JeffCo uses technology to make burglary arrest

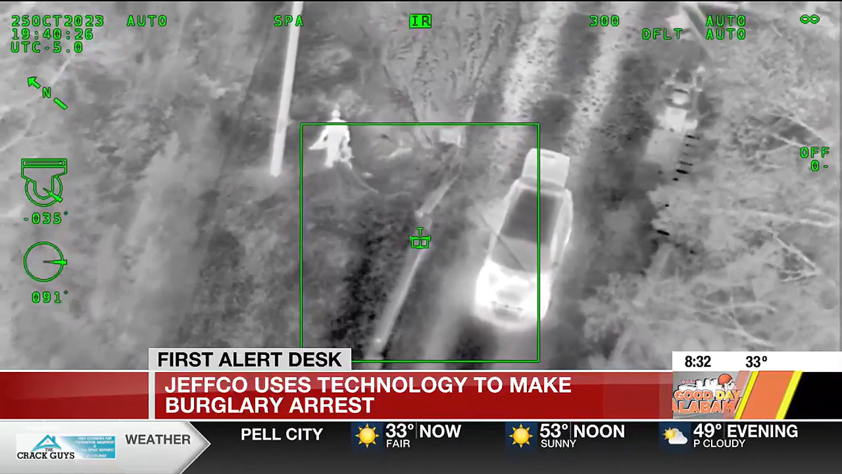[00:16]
We just got this video in in the last five minutes. Now this happened when a homeowner saw his home being burglarized.
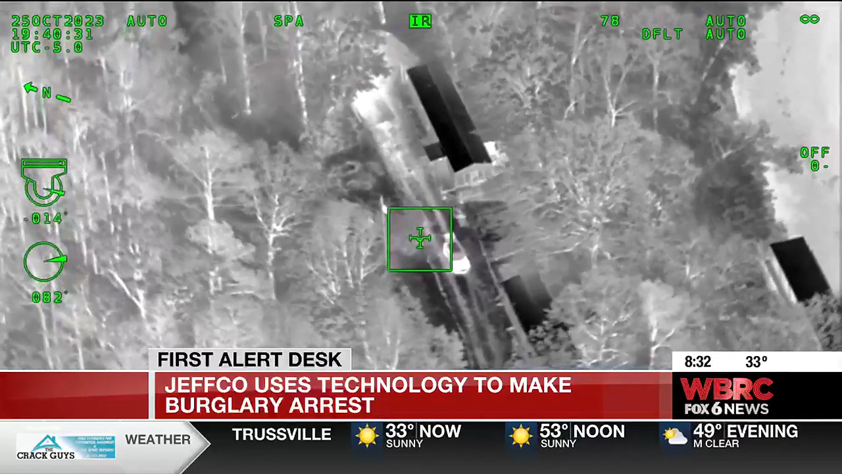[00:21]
Then he pursued the suspect.
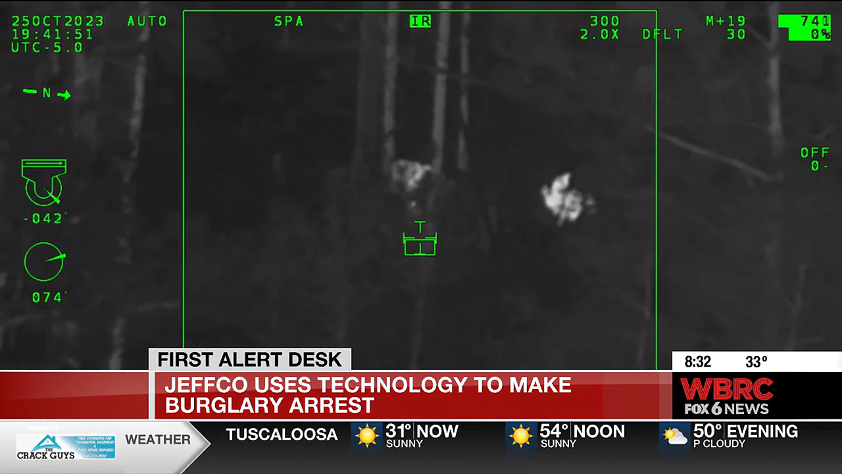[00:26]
That suspect or suspects and fired shots at the homeowner before fleeing the scene on foot.
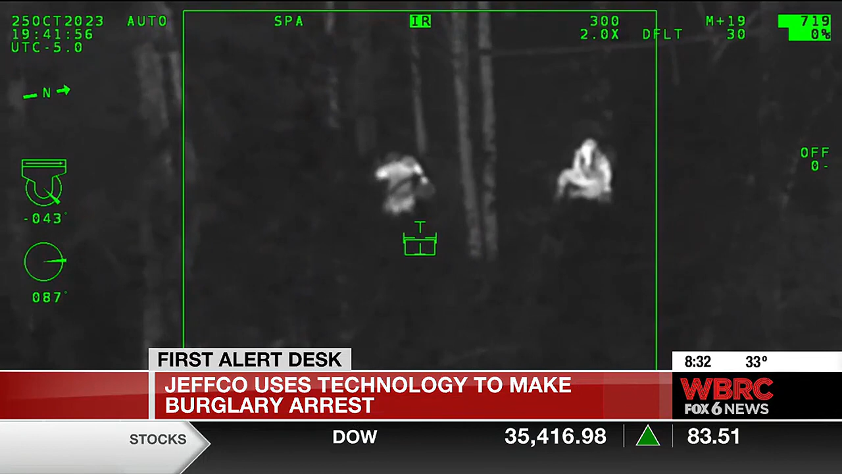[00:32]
So Star 1, this is the unit with Jeffco, they utilized the helicopter siren to halt the suspect's progress and keep them in the woods until the ground units arrived.